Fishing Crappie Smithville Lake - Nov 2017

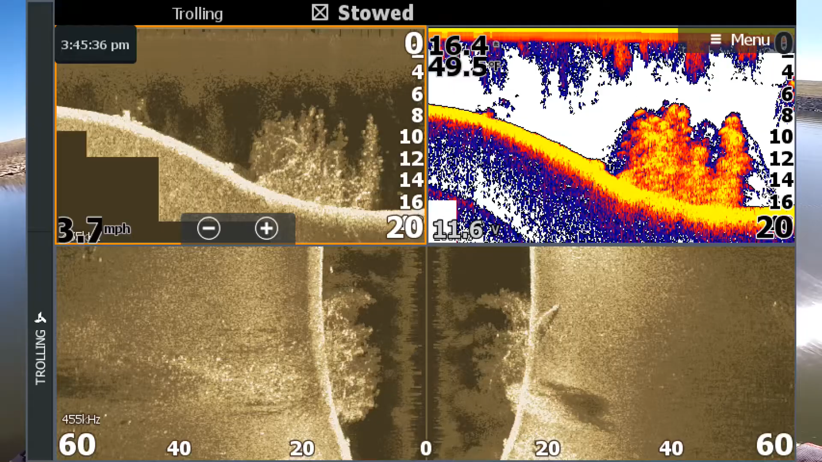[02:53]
I can't believe we just caught like 50 fish off this tree in like 5 minutes here, and now we're not catching any.